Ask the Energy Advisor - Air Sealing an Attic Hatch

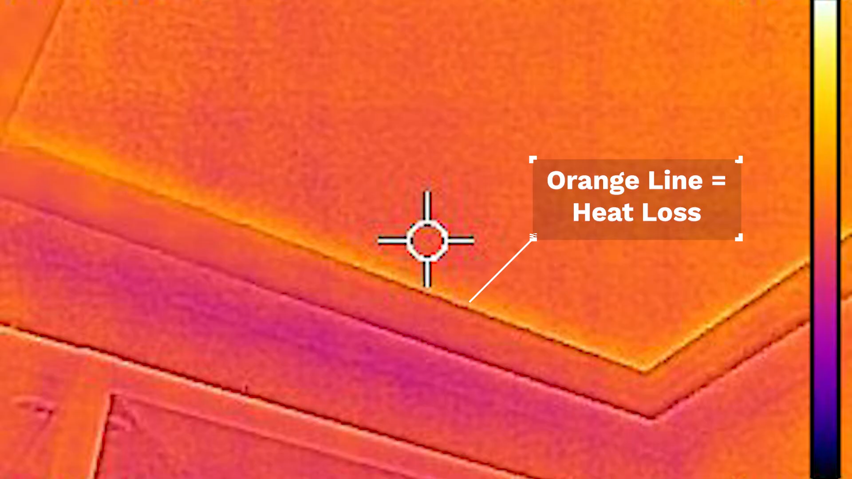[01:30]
And then a little bit on the outside of this trim where it meets the drywall as well.